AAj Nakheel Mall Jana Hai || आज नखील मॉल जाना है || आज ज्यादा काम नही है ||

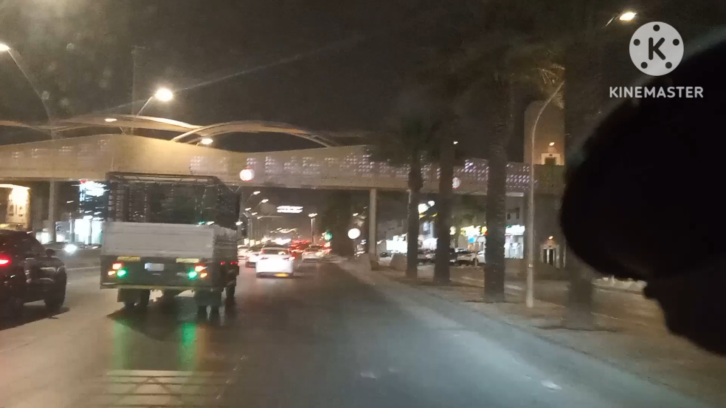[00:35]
तो मैं आ गया हूँ नखिल मॉल के करीब में, और ये है मसीफ एरिया,
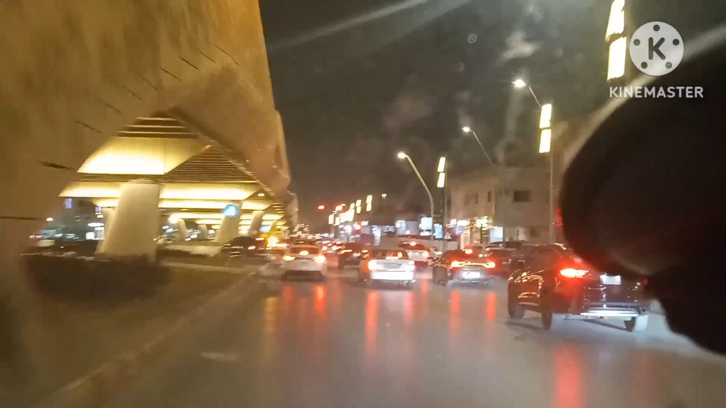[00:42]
और सामने लाल बत्ती है, हमें यहाँ से लेफ्ट लेना है। और सामने ही हमारे PS भाई साहब इंतज़ार कर रहे हैं, तो इन्हीं के पीछे हम भी रुकेंगे। तो ऐसा कुछ सीन है।
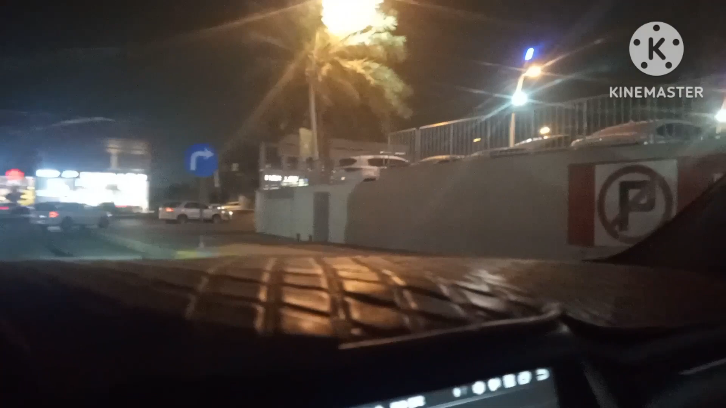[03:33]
और मैं जा रहा हूँ अभी फ्रंट की तरफ, वहाँ गाड़ी पार्क करेंगे। तो ये एरिया बहुत ज़्यादा ट्रैफिक वाला है, यहाँ बहुत भीड़ होता है हमेशा ही।
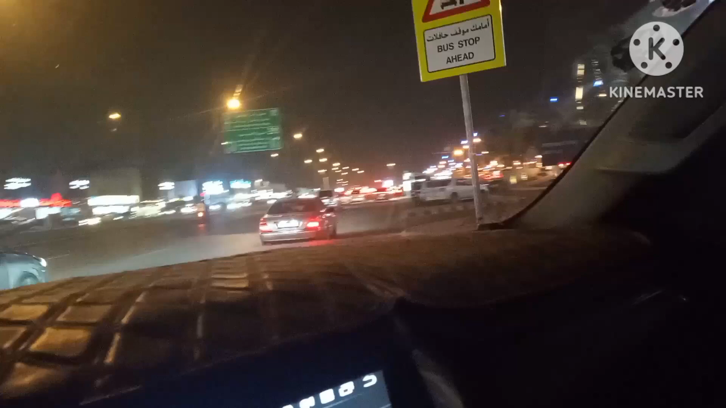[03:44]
तो ये गुड लुक दिख रहा है, इन्होंने कलर कॉम्बिनेशन कितना अच्छा बनाया है,
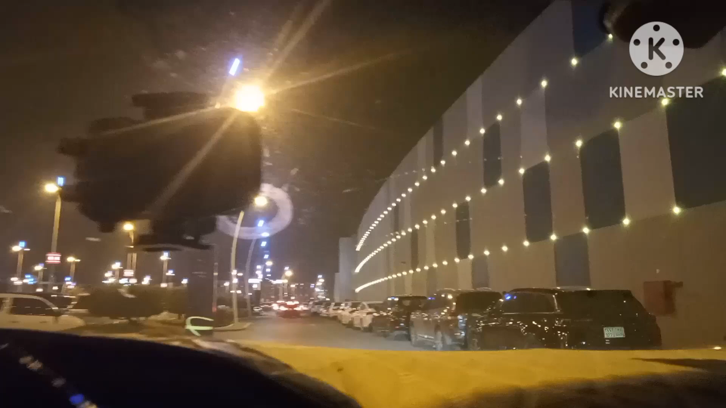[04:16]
तो हम लोग आ गए इधर पार्किंग में, वही गेट नंबर 5 है, और सामने आगे गेट नंबर 1 है, और उसके बाद से 2, 3, 4 है, 4 नंबर इसके पीछे है।